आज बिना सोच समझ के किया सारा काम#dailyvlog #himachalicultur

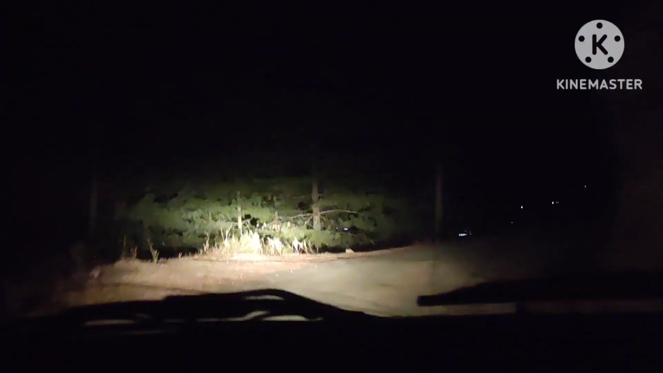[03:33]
साड़े पांच बजे घर से निकले थे तो और हमारे को हो गए है ये देखो रात हो गई है रास्ते में ही और बिल्कुल भी अंधेरा अंधेरा लगा कुछ भी नहीं दिख रहा है